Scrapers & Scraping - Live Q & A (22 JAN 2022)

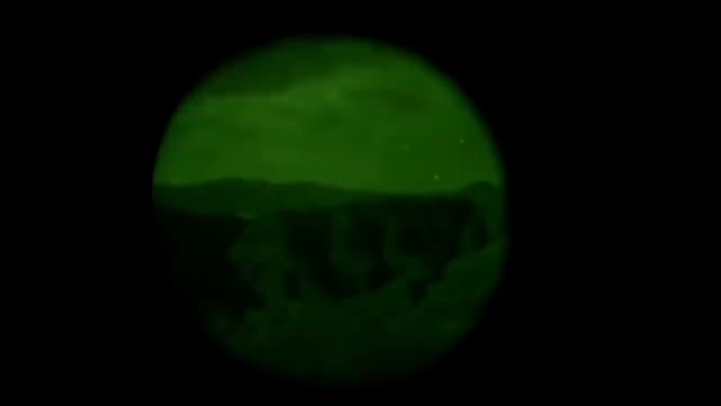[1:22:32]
it was really windy it was really dark zero loom and you're under goggles 100%